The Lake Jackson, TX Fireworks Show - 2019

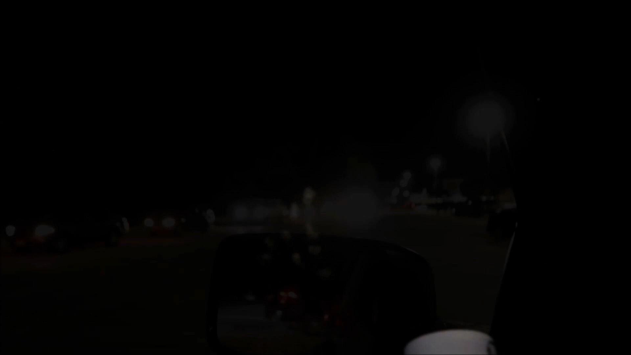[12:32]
Yep, there was a long line of cars trying to get out. So I just had to sit tight for a while.
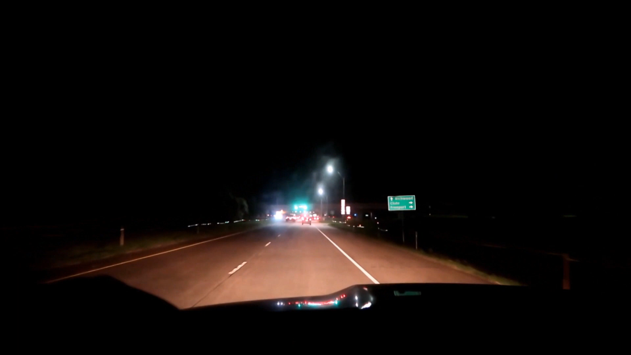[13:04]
Looks like there might be some craziness ahead. Yep, I see it. To the left. So I got home and decided to play with some Roman candles.